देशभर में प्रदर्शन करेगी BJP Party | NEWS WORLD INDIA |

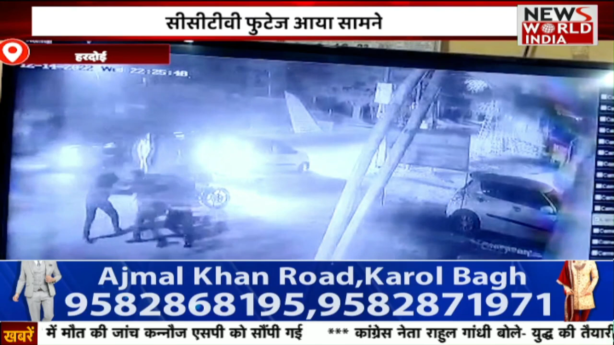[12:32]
रोड के एक होटल के पास का है और शहर कोतवाली के ही किनाल रोड पर गिपसन गर्ज निवासी कोशल गुपतक आरोप है कि वो मंडी आरक से ही अपने घर बापस आ रहा था और इसी बीच रास्ते